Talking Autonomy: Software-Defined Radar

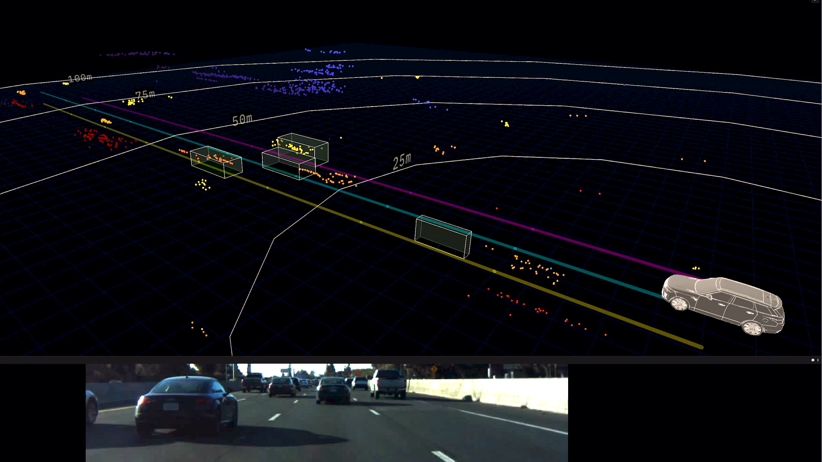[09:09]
You're talking about better dynamic range, especially in the angle dimension. And then again, most importantly, you're talking about signal interference rejection ratios,
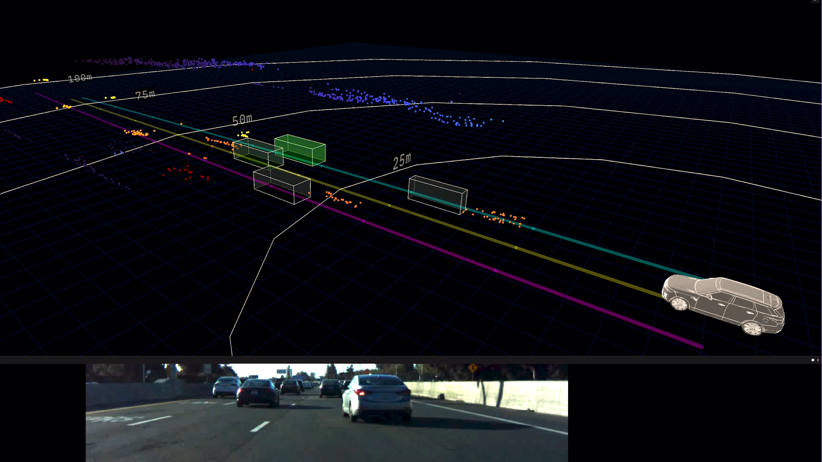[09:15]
which are tens of dBs better than what you're seeing in these typical radars. All right. I know another big area that you guys focus a lot on is calibration.